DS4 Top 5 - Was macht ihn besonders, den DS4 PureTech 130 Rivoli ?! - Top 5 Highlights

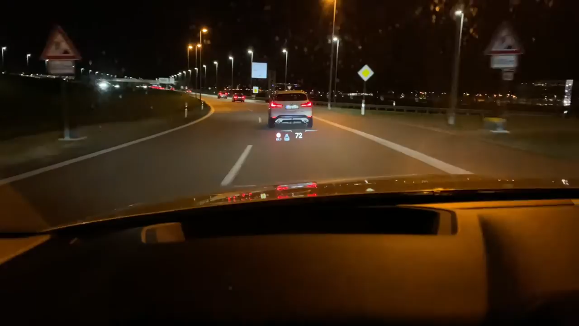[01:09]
tiere optisch hervorgehoben und davor gewarnt sondern auch menschen das erhöht natürlich die sicherheit